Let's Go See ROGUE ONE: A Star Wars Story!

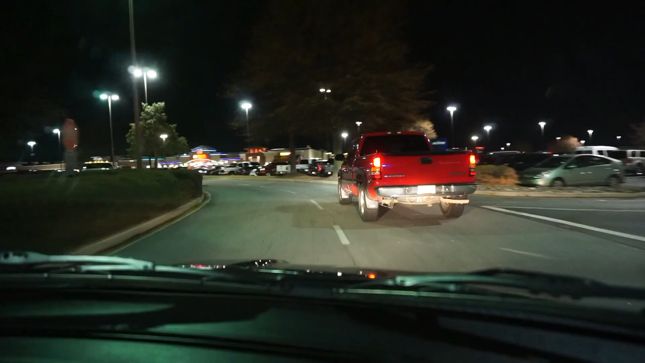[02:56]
All right, we're pulling up to the theater right now. I'm going to cut this car off in front of me.
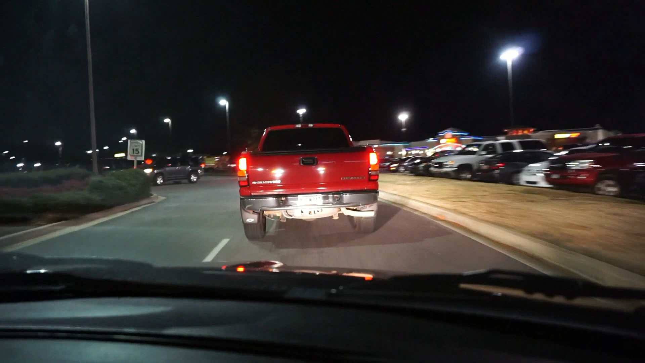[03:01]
Anyway, we have about 10 minutes before the movie starts. I always do this. I can never get to a movie on time.